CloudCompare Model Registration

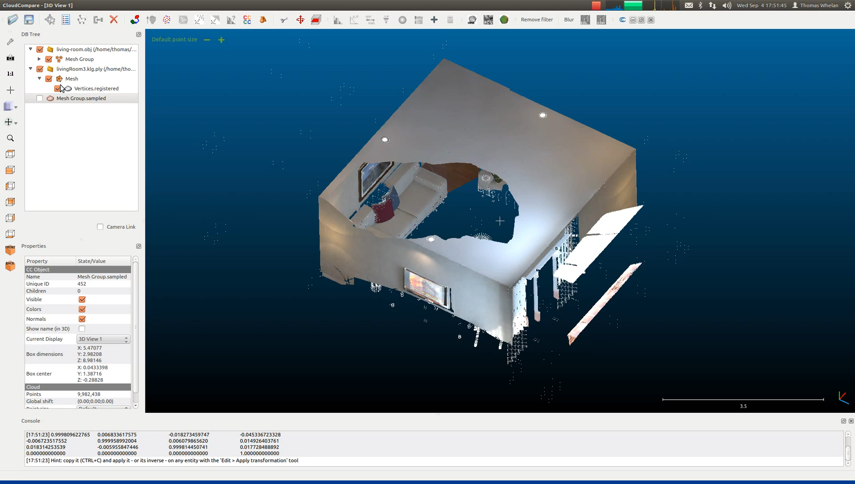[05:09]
we can actually compute the distance between our reconstruction and the mesh model. Just by highlighting our registered vertices and the mesh group of the source model. And clicking the compute cloud mesh distance.
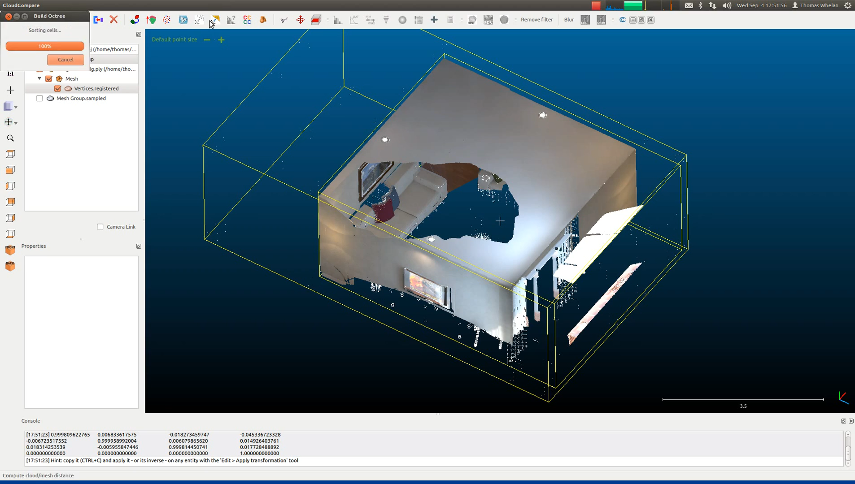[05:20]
We want to switch off sign distances, leave on multithreading, and then click compute.
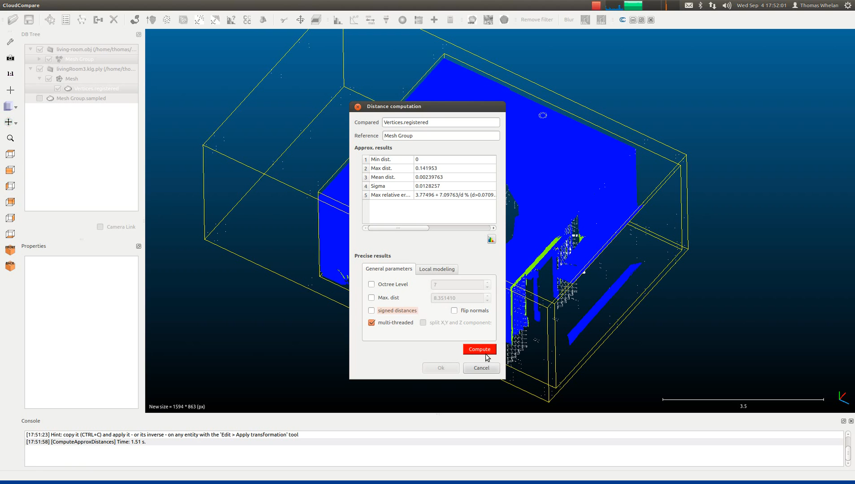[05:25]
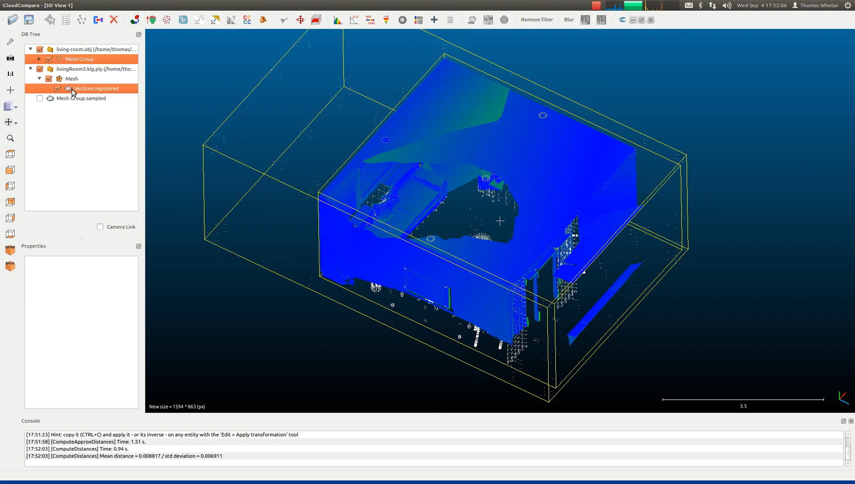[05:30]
And now when you select our vertices, they have a new scalar field, which is essentially the distance from each vertex to the closest point on the source ground truth model. It's also kind of displayed as a heat map here. We can also click to see a histogram of the distances.
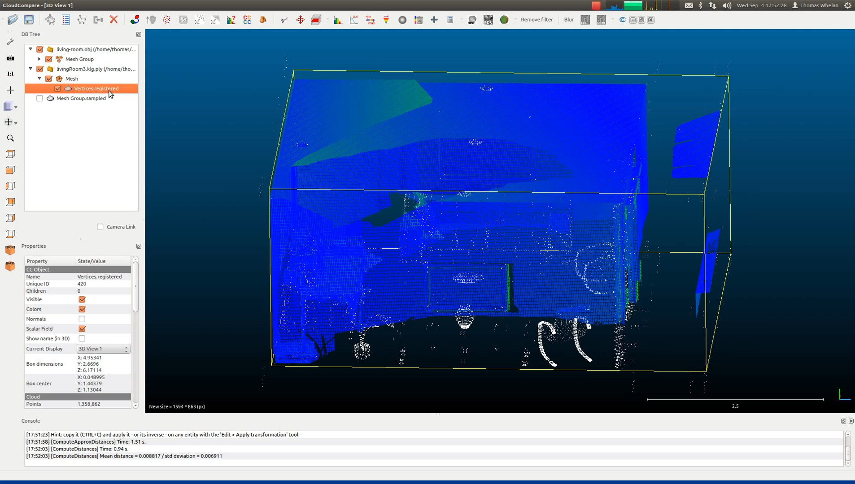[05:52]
At this point we want to actually save these out for further computing statistics on. We can just highlight the vertices, click save. We can just say living room dot text. Make sure you select ASCII format. Hit save. Do you want a space separator? The order doesn't exactly matter. And make sure you check both of these options for columns, title, and number of points.
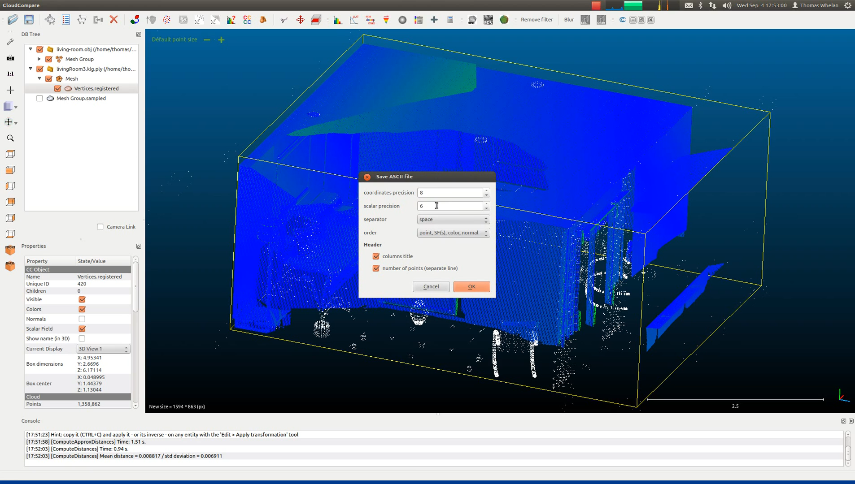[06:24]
Corners precision and scalar precision 8 and 6 are typically good values. So this will get written out to your hard drive, again depending on the number of vertices. And the speed of your hard drive, this could take some time. And from this point we can then use the provided Python file to compute information about the quality of the reconstruction.
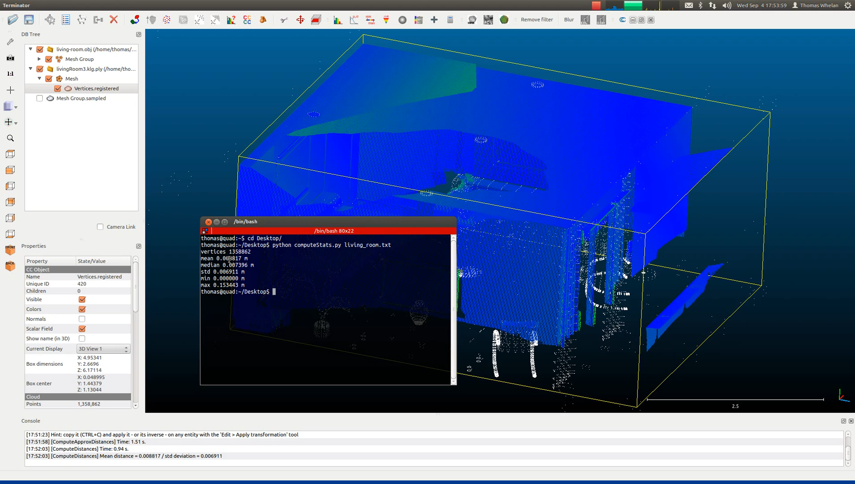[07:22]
Runtime again depends on the speed of your hard drive, the number of vertices. Once it's completed it will print out the number of vertices. The mean, vertex to model distance. The median, standard deviation, minimum and maximum. Module are the instant relationship to another time. But if you have made a choice, then consider learning in this point.